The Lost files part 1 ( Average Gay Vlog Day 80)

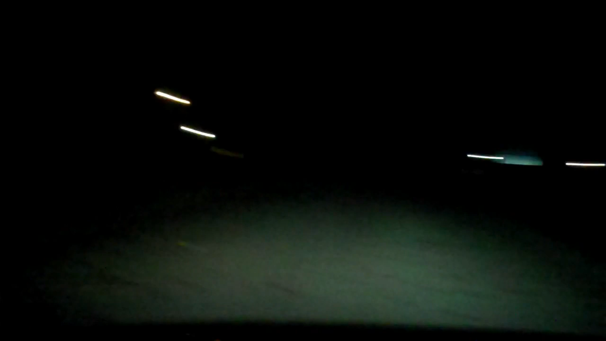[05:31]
Boy, what a creepy night. It's dark. It's cloudy. It's windy. It's cold. It's mist in the air. It's like a night of... It's like a Halloween night. Oh, no. Alright. I love rest stops. I don't know why.
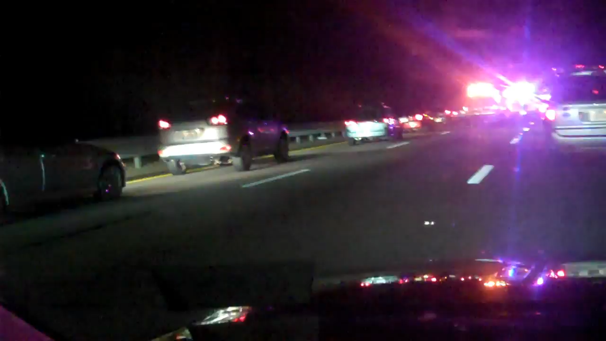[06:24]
Right in the middle of the road here.